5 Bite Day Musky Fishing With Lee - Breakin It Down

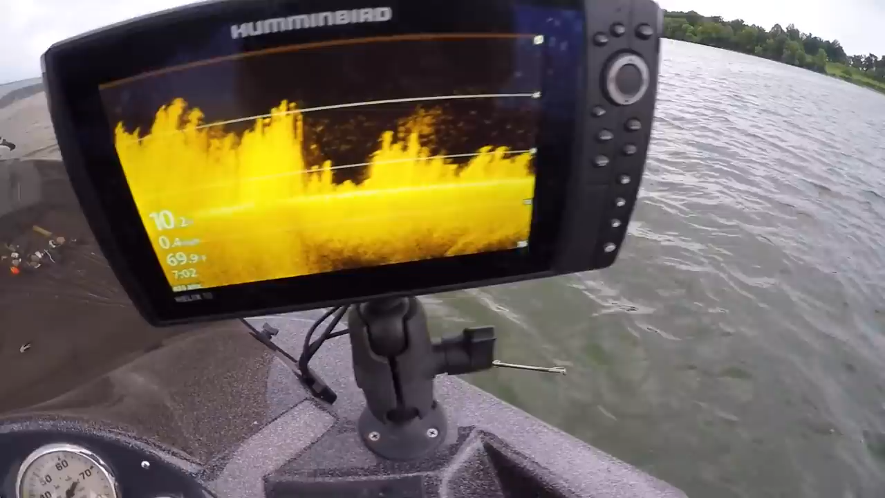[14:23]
Yeah, you can see here the perfect weeds I'm fishing. Just like that, 10 feet of water. And that's kind of the edge. There'll be some stragglers out from there. But look at all the life in the water above those weeds.
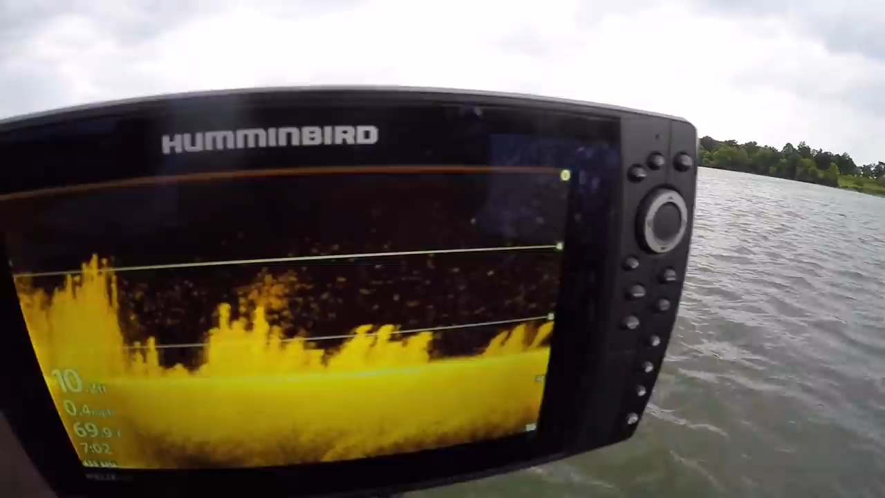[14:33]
Minnows and some of that's algae and weeds and whatnot.
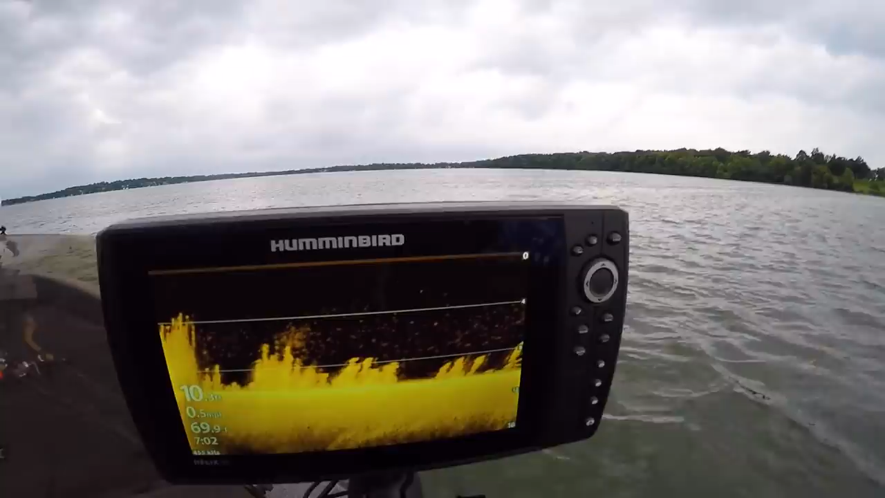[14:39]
But it's looking really good out here. I don't know if anyone saw that carp roll out there on the corner here.